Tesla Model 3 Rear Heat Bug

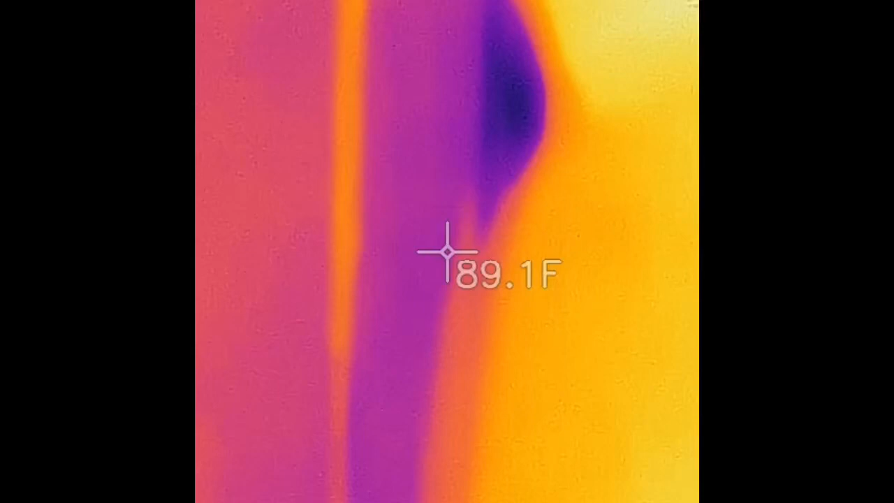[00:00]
On screen: spot 89.1°F
76, 77, 75. It's really hard to keep up. It doesn't work down the road. It's such a narrow band. It's also that helps. All right. 74. Okay, let me turn back here.
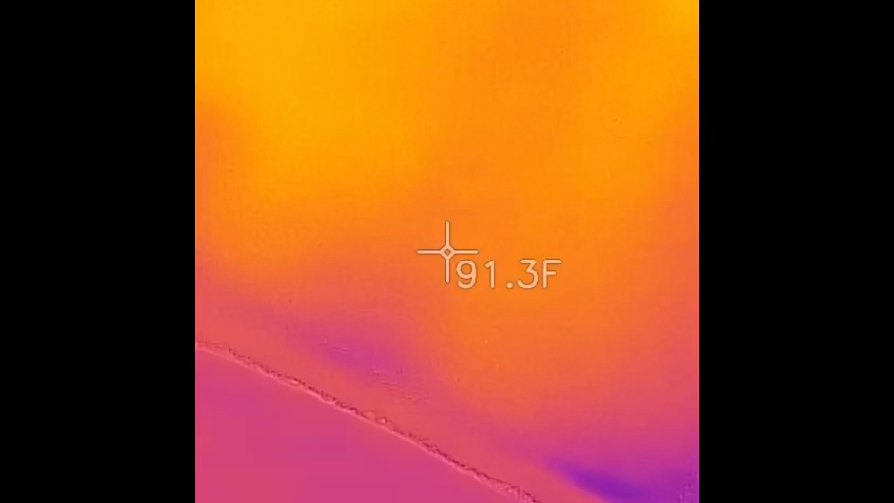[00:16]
On screen: spot 91.3°F
90.
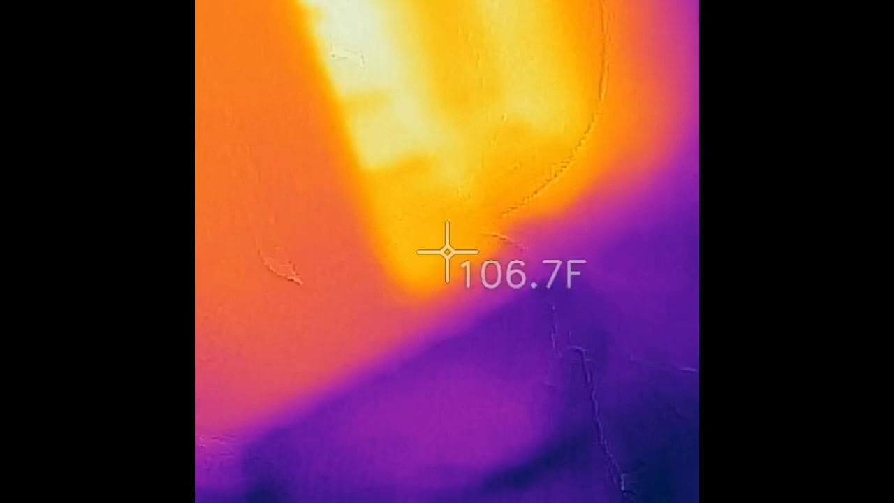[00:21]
On screen: spot 106.7°F
That is pretty hot. Mm-hmm. All right, let's see if I can turn it off.
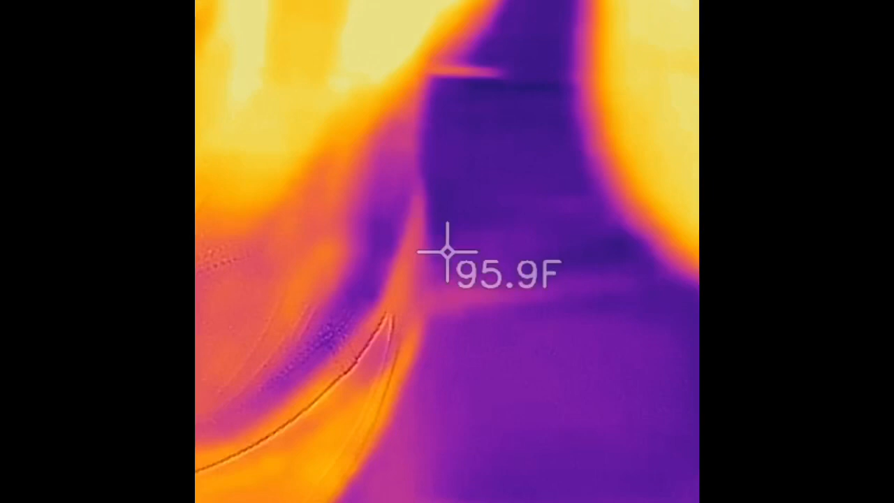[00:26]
On screen: spot 95.9°F
You can see on the screen, just barely, it says 74 down at the bottom.
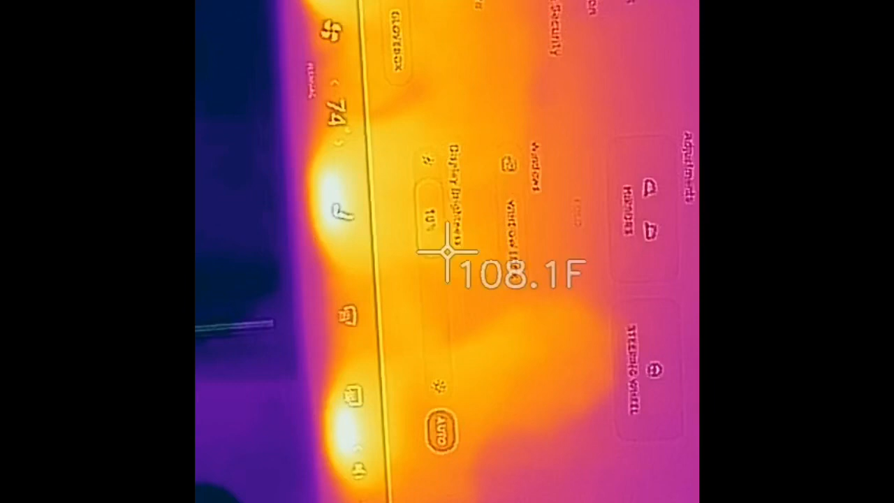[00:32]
On screen: spot 108.1°F
Now, if you look at the AC, the rear... You can't tell because it's not... The rear is off.
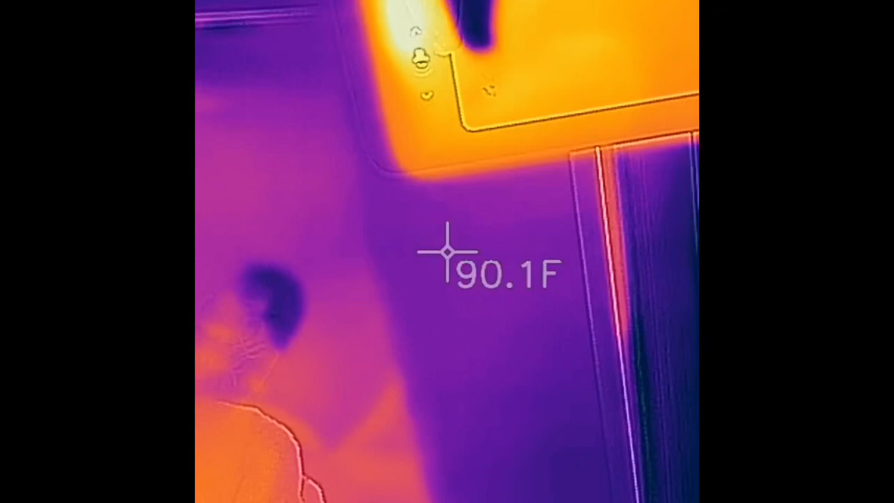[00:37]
On screen: spot 90.1°F
That button is not blue. That should be blue if the rear fan is on, but it's not blue.
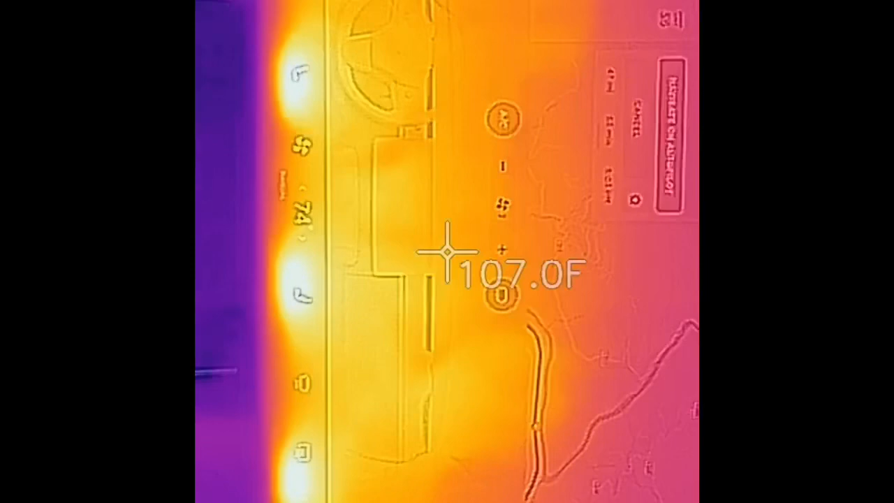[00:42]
On screen: spot 107.0°F
And you can see the rest, the AC is blue, the recirculation is blue, and the fan is on 7. And it's only supposed to be on front vents only. And it's, for some reason, doing 90 degrees on the back.
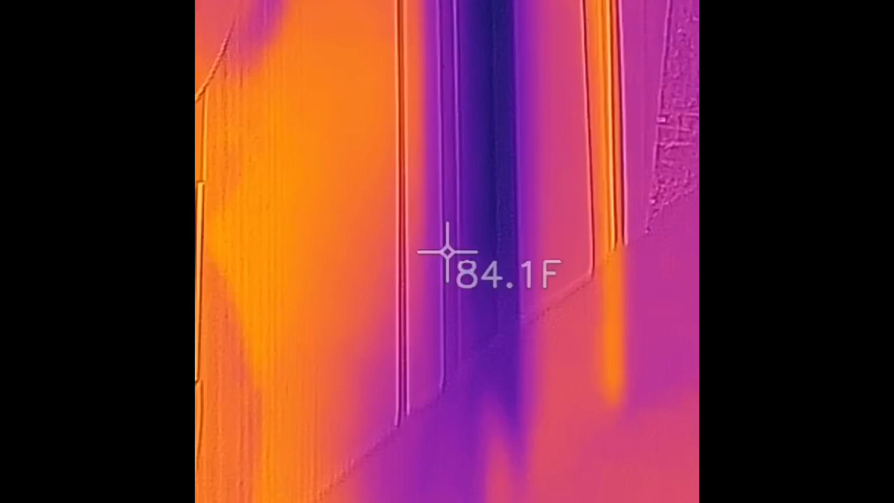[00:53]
On screen: spot 84.1°F
And you can see the front vent here is thinning out 77 degree air, which is comfortable. It's cool air, if I feel it with my hand. The rear is noticeably...
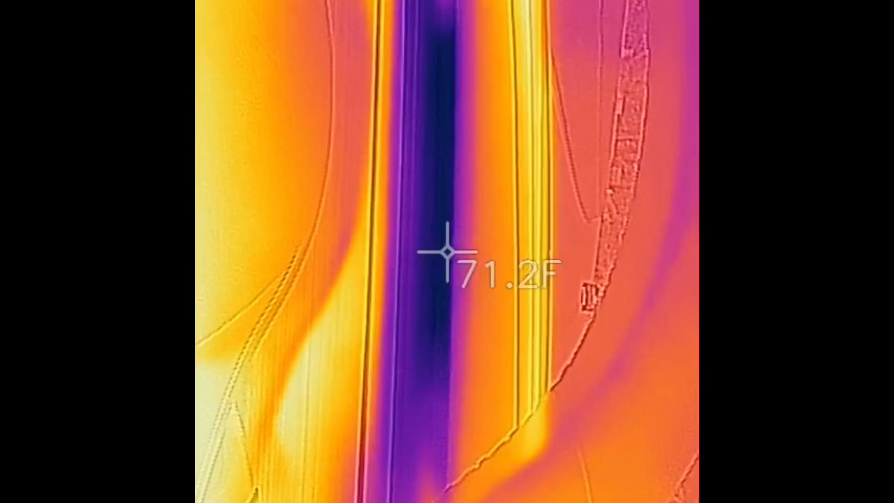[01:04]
On screen: spot 71.2°F
So, I just, five minutes ago, changed it to 72 degrees instead of 74, and that's the only change I made. So, obviously, you can see the front is now much cooler, noticeably cooler.
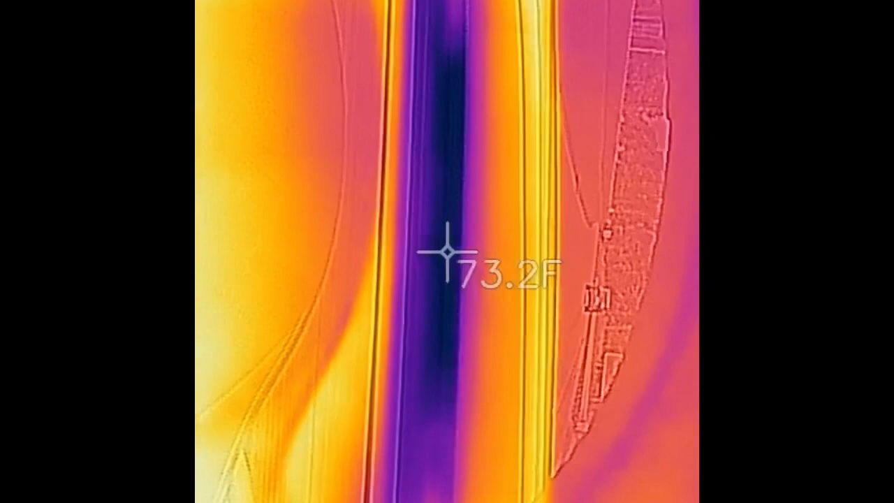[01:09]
On screen: spot 73.2°F
So, obviously, it's 69 degrees or so output because it's trying to cool the car. So, right now, we're gonna look at the back.
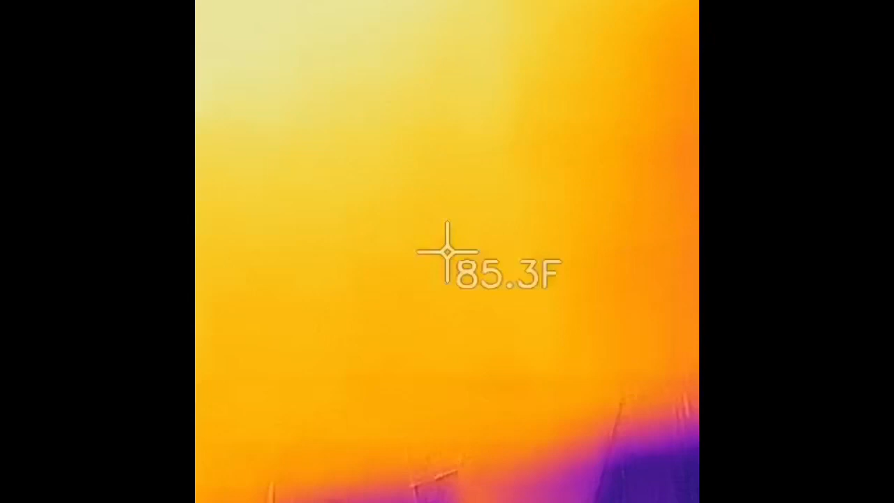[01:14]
On screen: spot 85.3°F
The back is getting cooler, but it's still warm air.
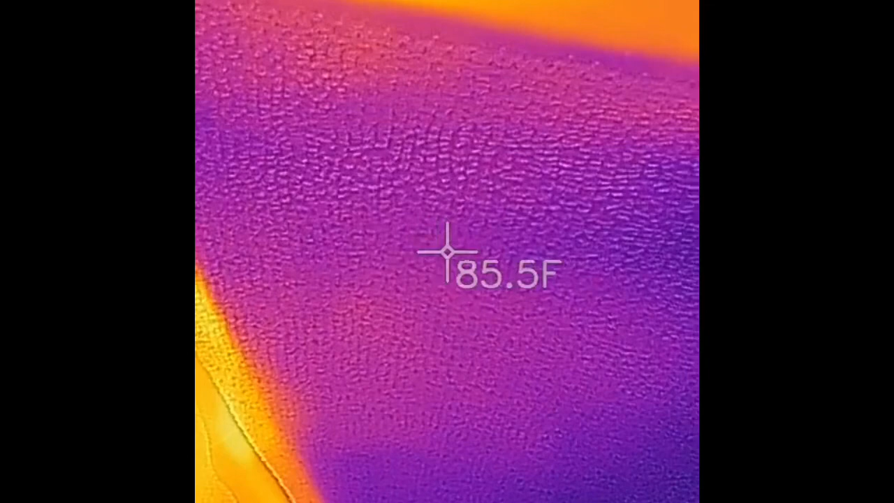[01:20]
On screen: spot 85.5°F
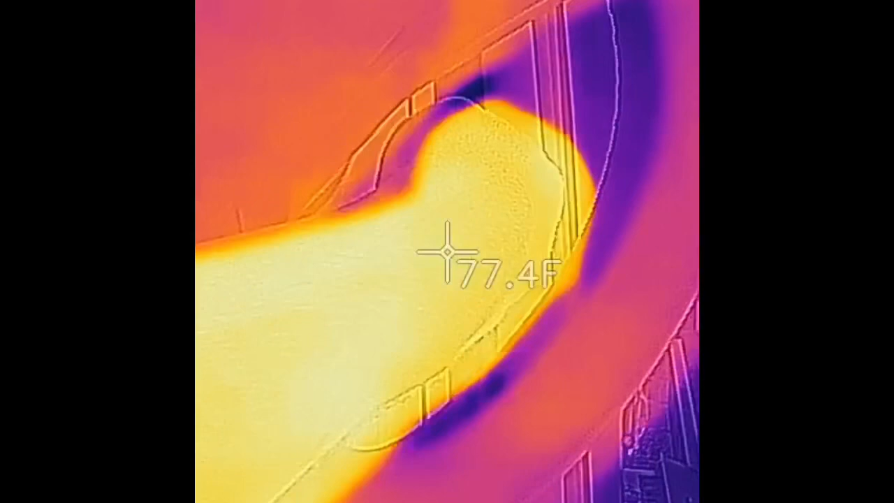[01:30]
On screen: spot 77.4°F
Okay. So, we just pulled off the road to make this easier. You can see, what I did is I upped it to 73 degrees, and I have the... Now, I have manually enabled this to be blue.
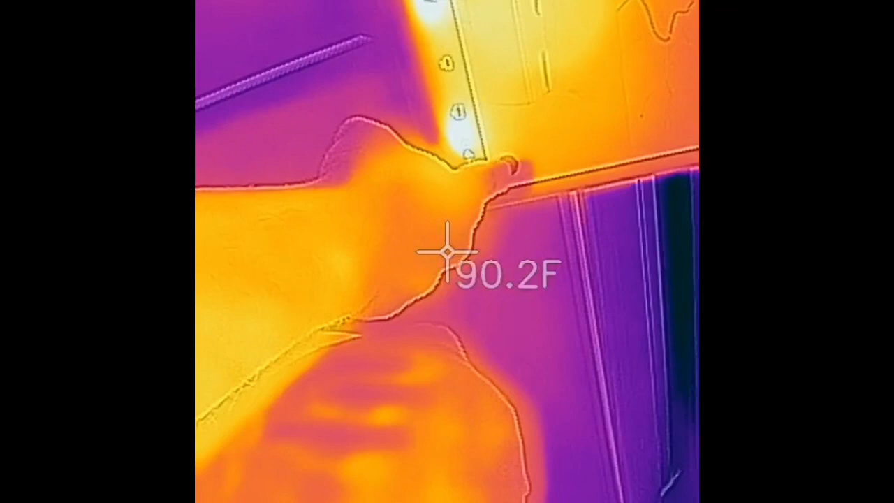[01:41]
On screen: spot 90.2°F
The rear seat here. This is on manual heat. Or, cool.
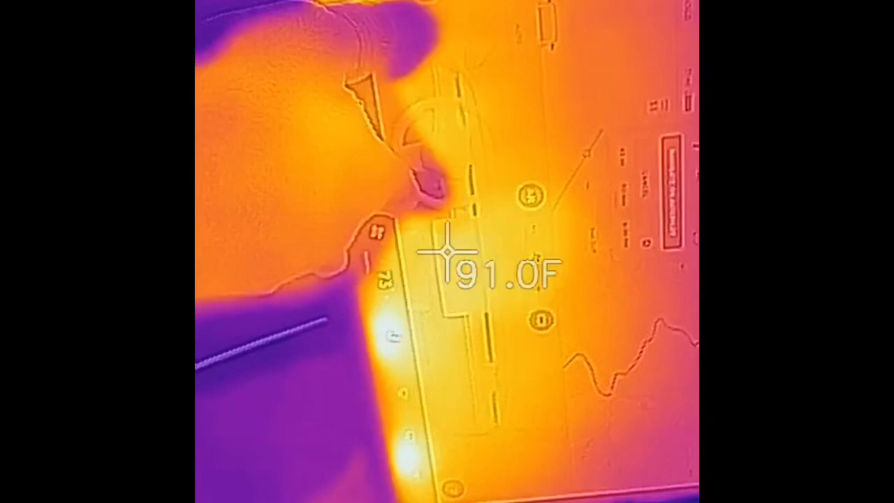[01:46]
On screen: spot 91.0°F
Getting cool. Now, if we look here...
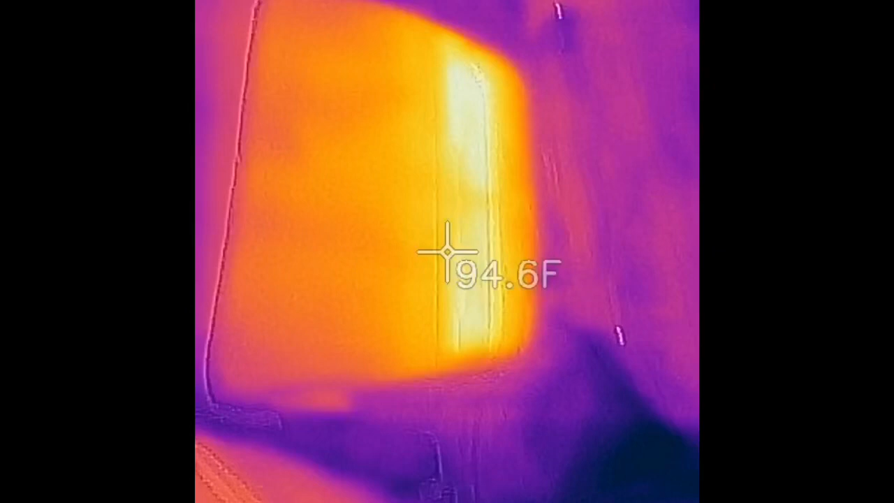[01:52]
On screen: spot 94.6°F
I don't like that. 108 degrees out of this vent, and it is very warm. The reason we found this out is because my dog back here was panting.